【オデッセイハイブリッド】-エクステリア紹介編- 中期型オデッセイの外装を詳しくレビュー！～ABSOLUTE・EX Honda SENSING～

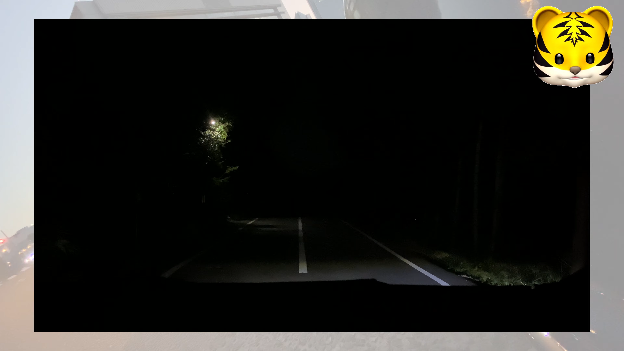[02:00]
まあ暗闇に行けばどっちも十分なね、交流法ではありますけどね各ライトの光り方はこんな感じです
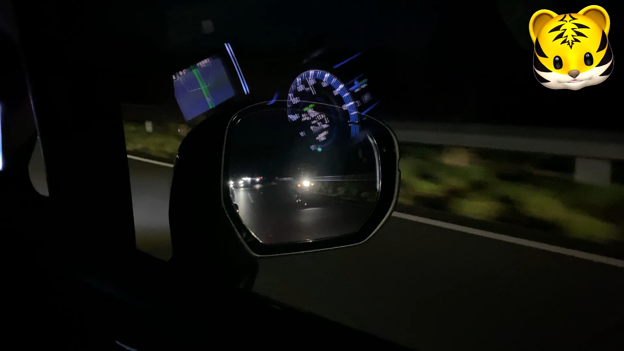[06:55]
さらにEXグレードのみブラインドスポットモニターがついていて四角を走る車を検知してくれます